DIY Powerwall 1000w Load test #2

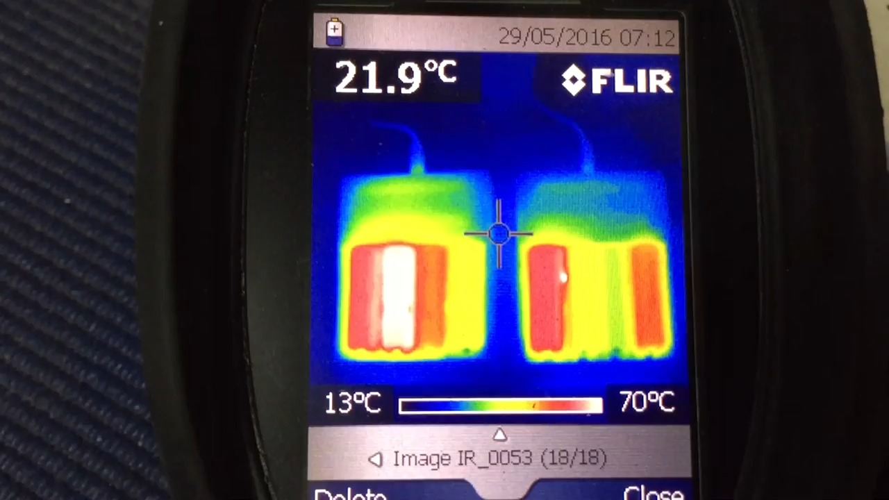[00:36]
On screen: spot 21.9°C, scale top 70°C, scale bottom 13°C
so 92 messages in one night that's a record thank you very much now I will reply to them all but thermal camera time because the thermal camera is fun woken up to more problems well not so much more problems just 18650
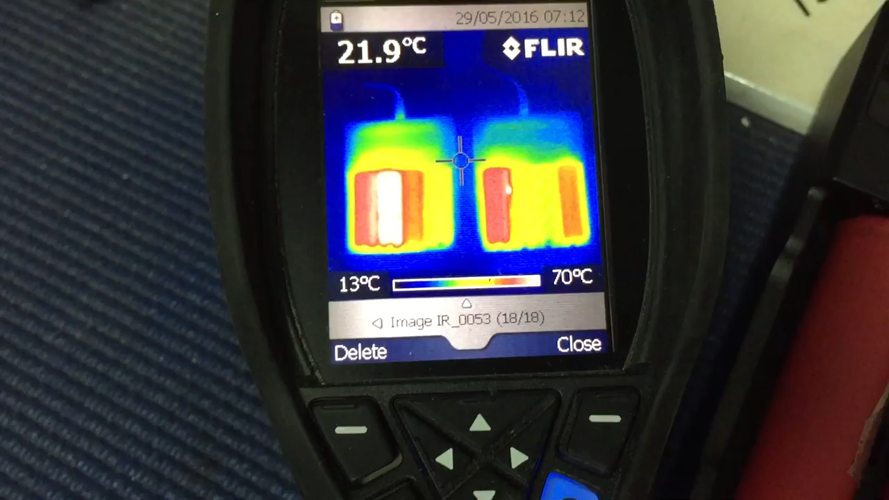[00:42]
On screen: spot 21.9°C, scale top 70°C, scale bottom 13°C
life that's what we can call it it's quite cold here this morning it's 13 degrees and a maximum temperature
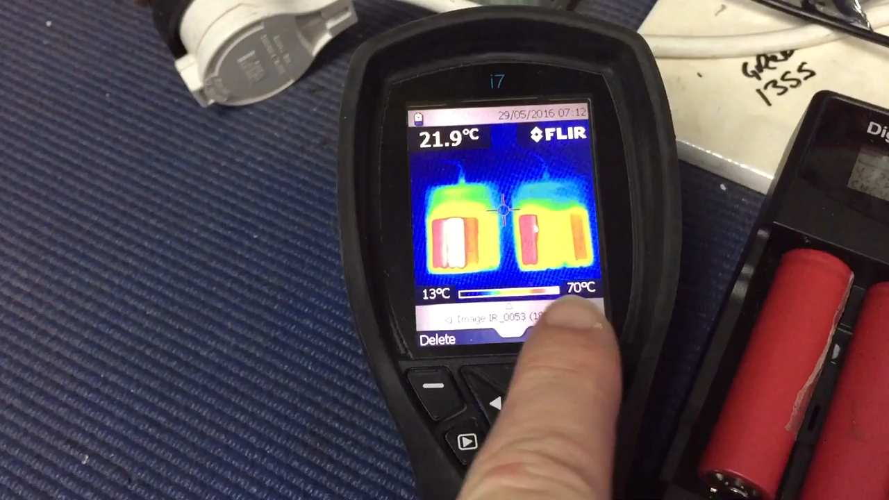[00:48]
On screen: spot 21.9°C, scale top 70°C, scale bottom 13°C
of 70 degrees on the second cell the second cell there is hot and